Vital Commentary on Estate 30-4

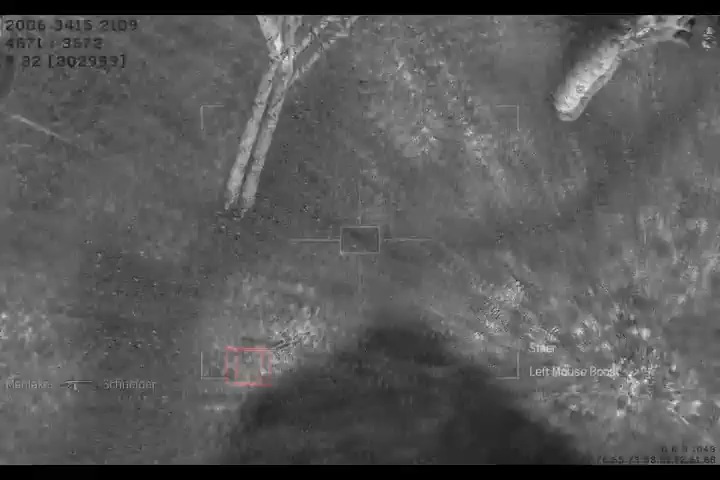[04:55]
I get one kill right here, and I must say the, the guys in this, eh,